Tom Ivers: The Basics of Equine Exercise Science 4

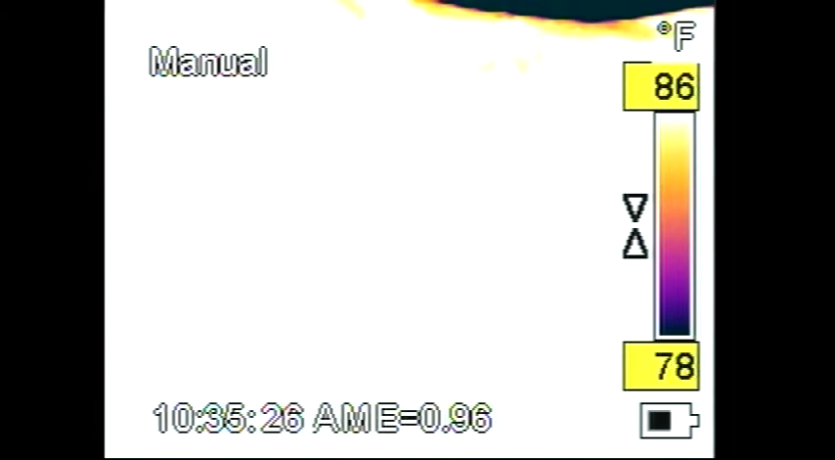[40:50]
$12,500, and the extra lenses sell for about $3,500, so they're not cheap. But believe me, if you have one horse in your barn worth $12,500.
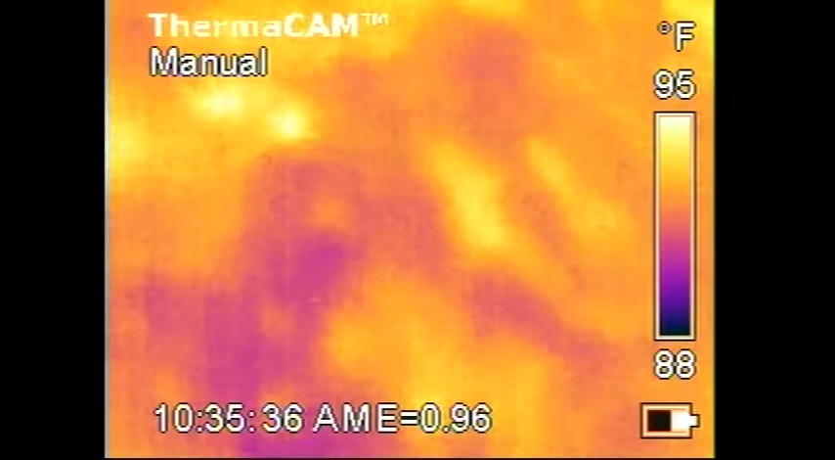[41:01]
On screen: scale top 95°F, scale bottom 88°F
You can see the problems 2 weeks to 3 weeks, sometimes a month before they actually become a critical problem.
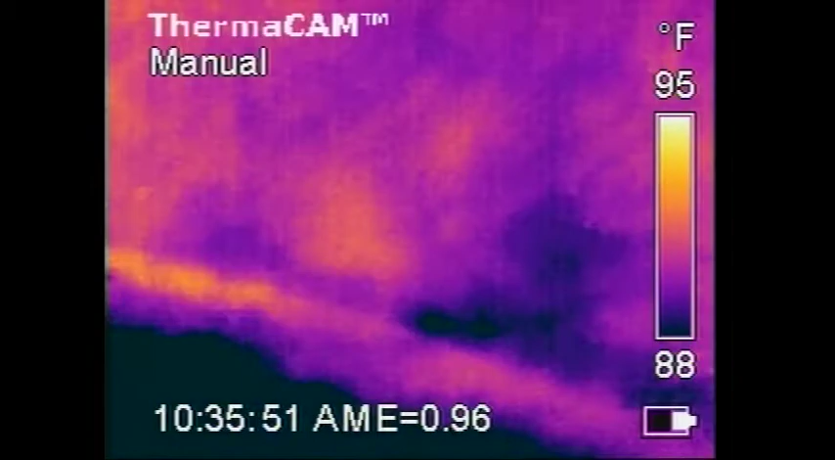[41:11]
On screen: scale top 95°F, scale bottom 88°F
Now we're looking up in the body of the horse and the shoulders and the neck, trying to see if we see any hot spots. Generally, you're not going to be able to see into the shoulder or into the hip.
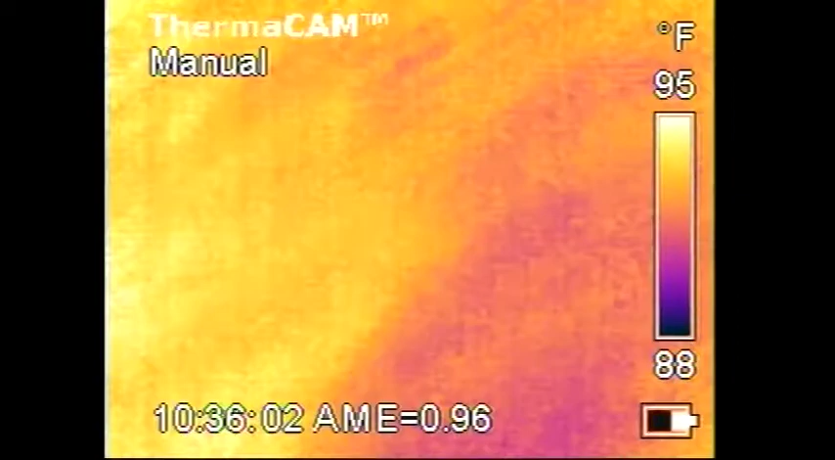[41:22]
On screen: scale top 95°F, scale bottom 88°F
It won't see that far. It'll see abscesses in a tooth, though, but it won't see deep. It's looking at surface temperatures, and where there's something unusual on the surface, then underlying it is generally an inflammatory process.
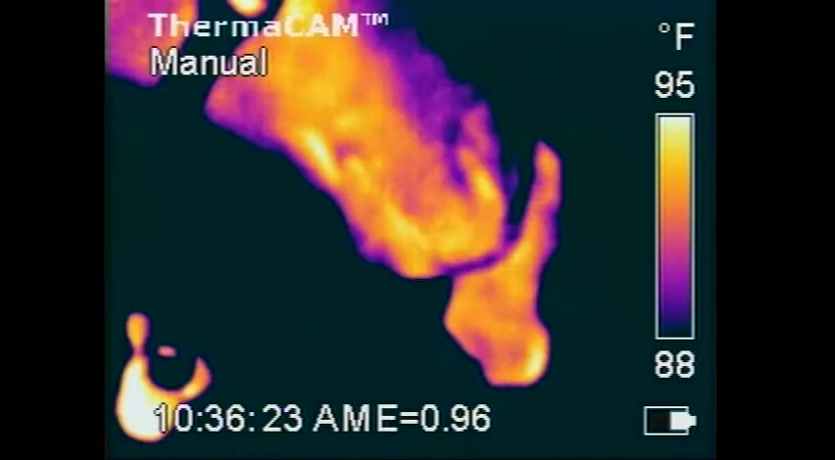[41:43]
On screen: scale top 95°F, scale bottom 88°F
You look on along the backbone of the horse, you'll see heat at the places where the back is being pinched by the saddle or by the rider.
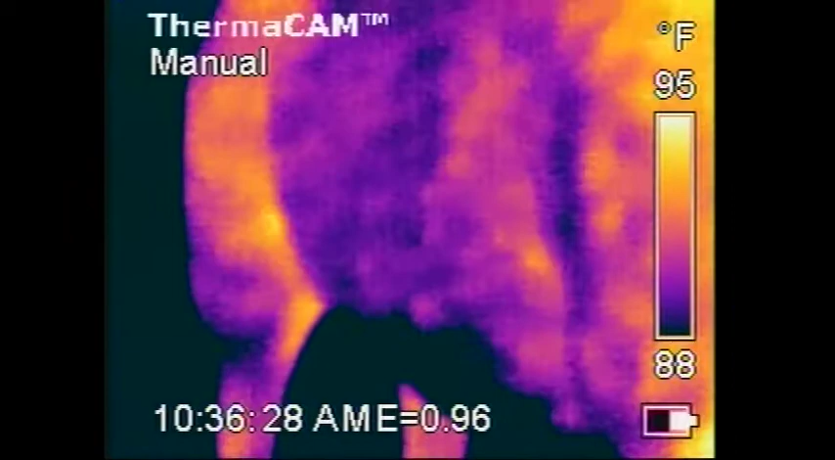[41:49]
On screen: scale top 95°F, scale bottom 88°F
It'll see stifles. That one had a stifle.
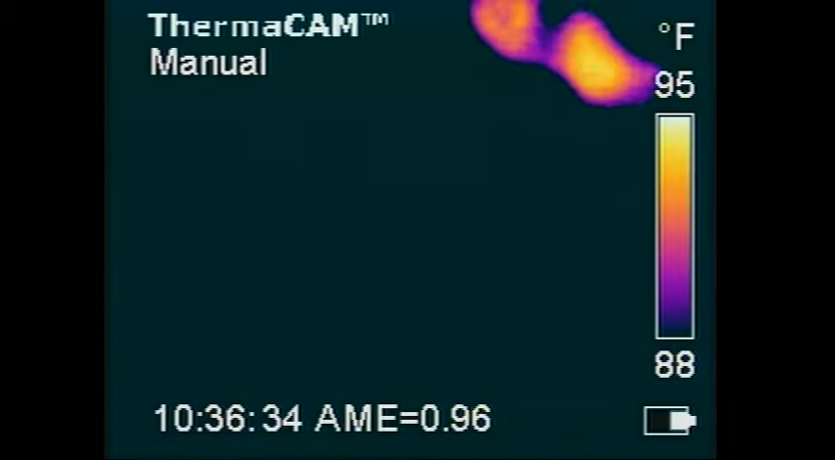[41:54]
On screen: scale top 95°F, scale bottom 88°F
And foot problems is really the big thing that this starts to see right away.
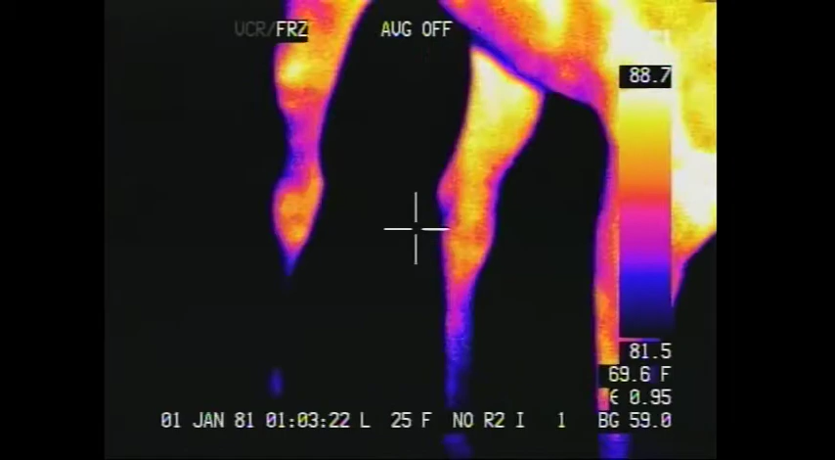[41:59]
On screen: spot 69.6°F
As you can see where your foot is unbalanced. Some feet that are cut low and long will have heat at the heel.
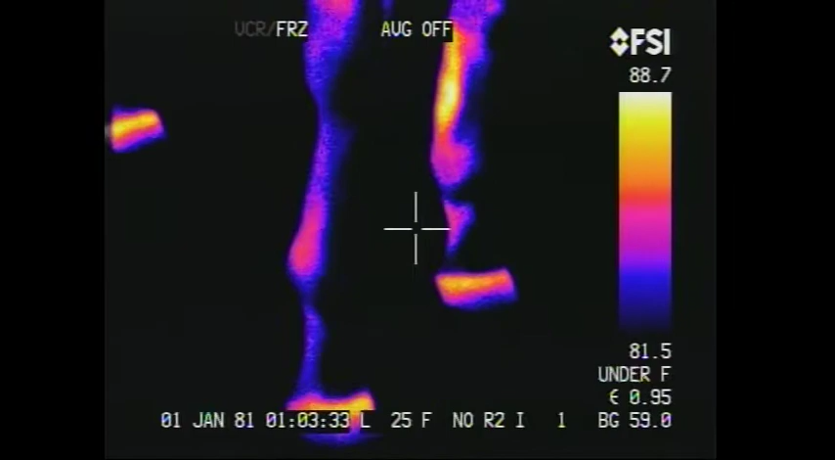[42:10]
These feet here have just a little bit of heat at the heel. But bad. Now this horse does have low joint hocks, both sides.
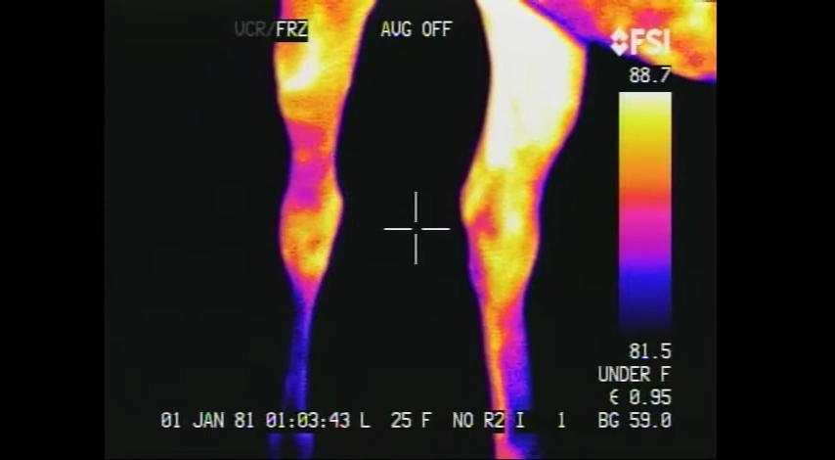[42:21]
This is a new horse that we're looking at. And you know, the feet, you can see that they're imbalanced.
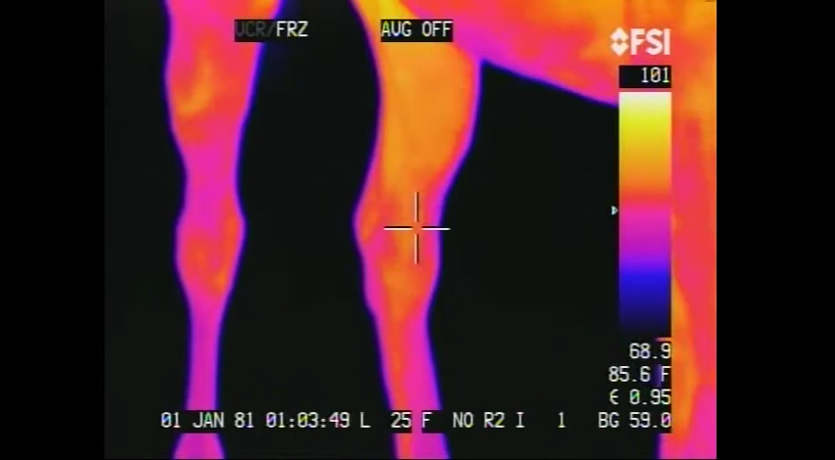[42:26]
On screen: spot 85.6°F
The long parts of the feet have
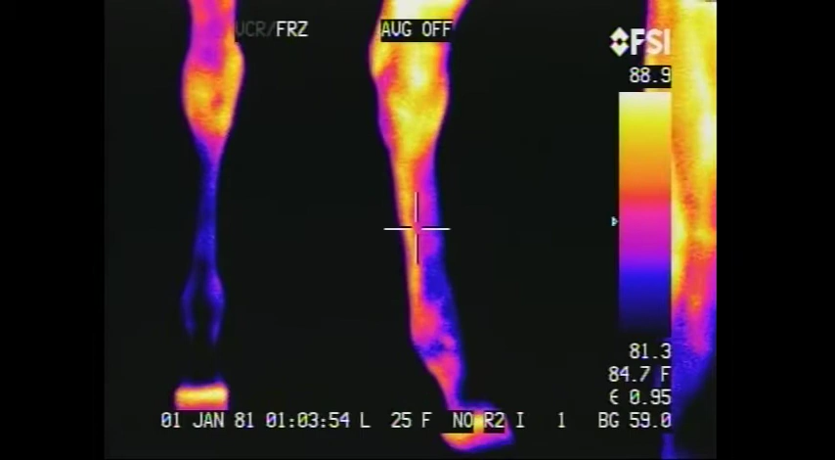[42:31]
On screen: spot 84.7°F
bleed down of heat into the foot from the coronary band.
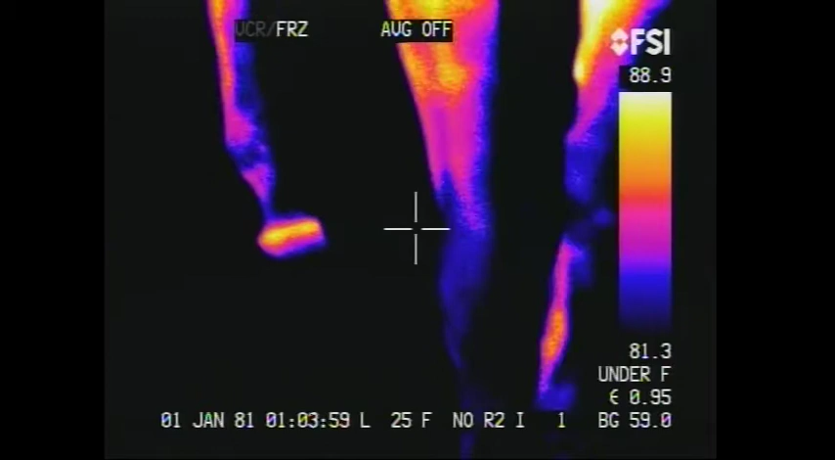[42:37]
Again, tendons. Here's a tendon just screaming at you.
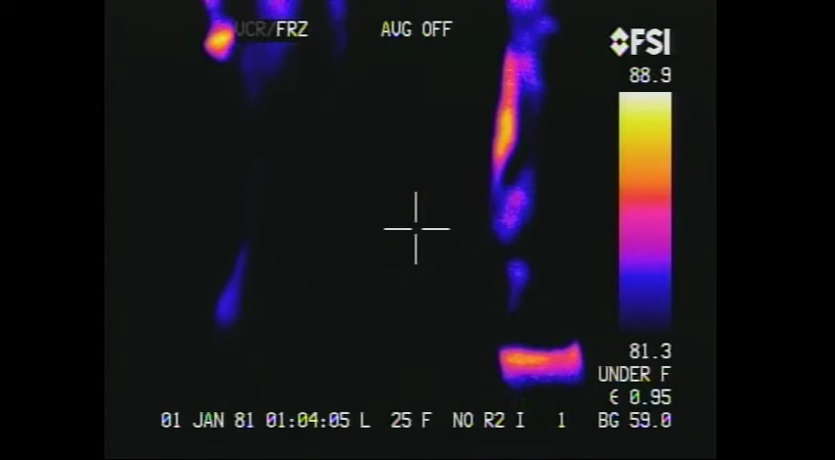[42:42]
And if you looked at that tendon, you wouldn't know that there was a tendon there.
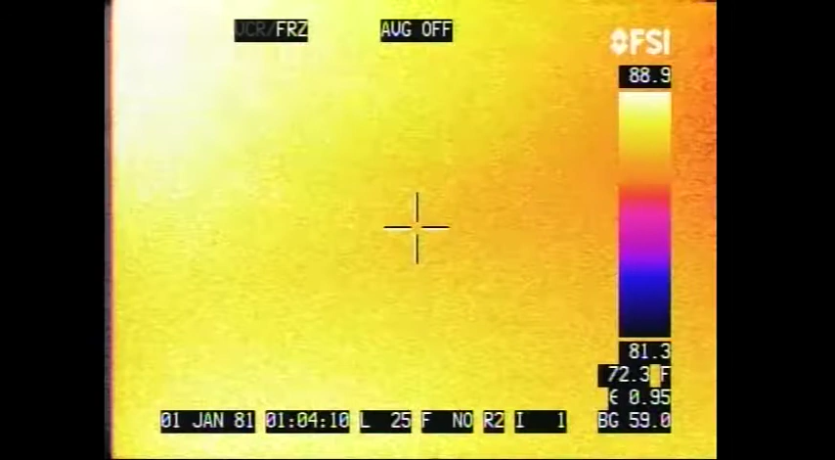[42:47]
On screen: spot 72.3°F
These are good-looking feet here from the front. But anyway, that's infrared thermography.
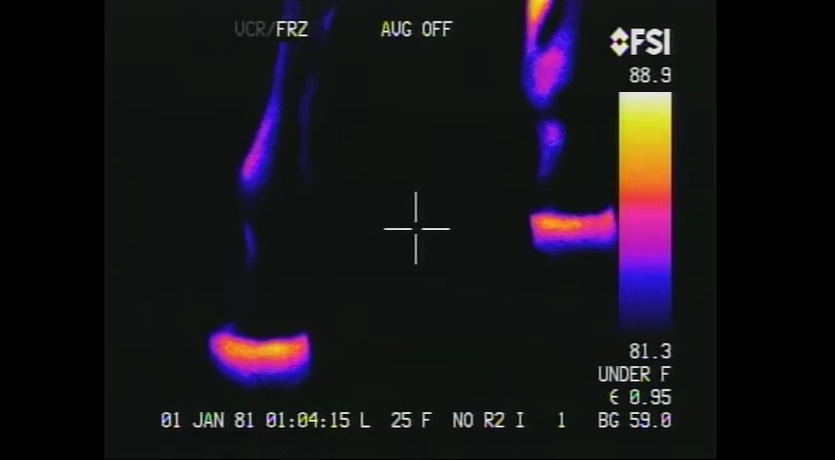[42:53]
It's a good technology. I use it on all of our horses.
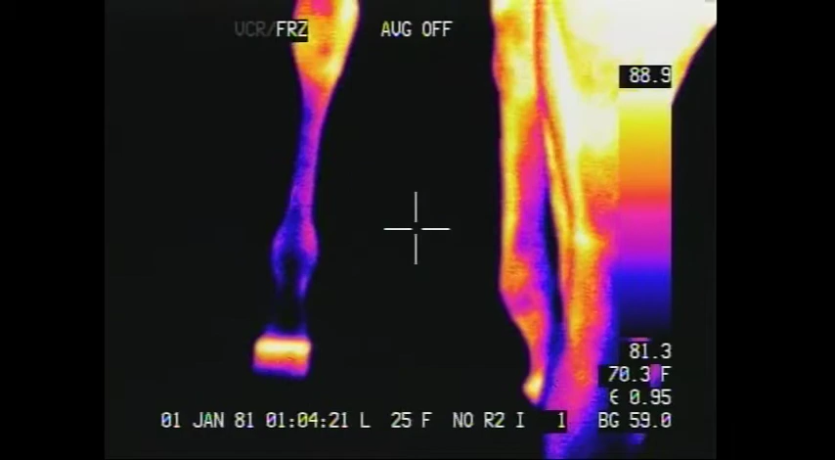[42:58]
On screen: spot 70.3°F
Anybody that's in the business seriously should have one of these cameras. It's not that expensive. You know, you rub the cartilage out between bones,